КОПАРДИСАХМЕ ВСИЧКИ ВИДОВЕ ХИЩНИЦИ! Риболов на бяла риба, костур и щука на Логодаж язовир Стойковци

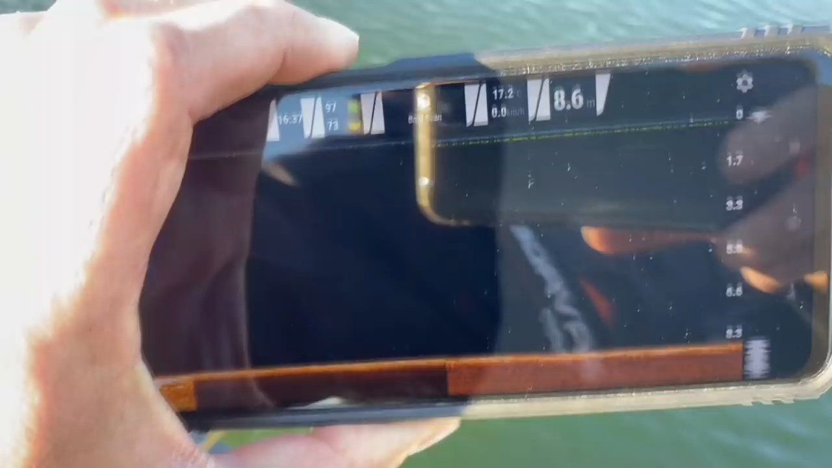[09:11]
On screen: depth 8.6 m
Пуснахме бди и пара хора, горе-долу да видим за какво става въпрос. Близо 9 метра, 17 градуса е водата и долу под нас риби мисля, че няма. Минаха две, но бяха такива или каракуди, виждате какво равно дъно е. Ние целим един канал тук, който на сонера не се вижда, защото е пред нас.